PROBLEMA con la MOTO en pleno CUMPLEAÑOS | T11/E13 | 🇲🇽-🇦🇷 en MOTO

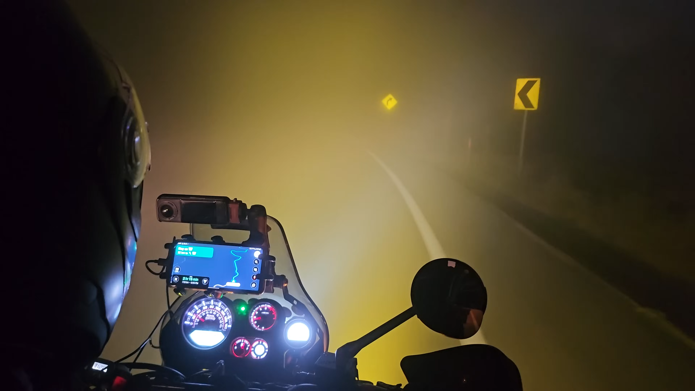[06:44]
El monitoreo del GPS te ayudará a prever curvas. Si la visibilidad es nula, guiarse por las líneas del pavimento será de gran ayuda. Y si detrás de ti tienes un camión,
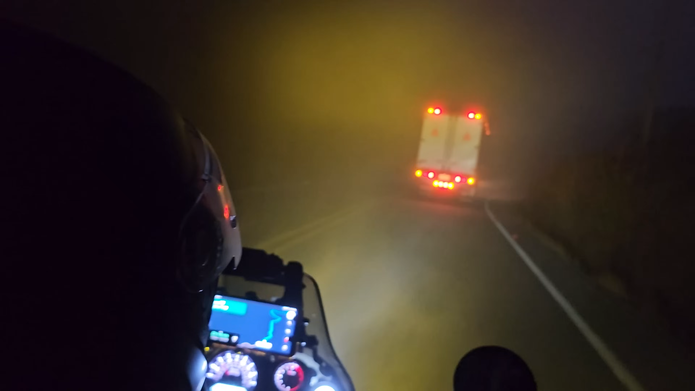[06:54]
te recomiendo dejarlo pasar y dejarte guiar por él. Ellos conocen muy bien la carretera. Y además alumbran tu camino. Bueno, incluso algunos te harán señas con sus luces para avisarte de los obstáculos.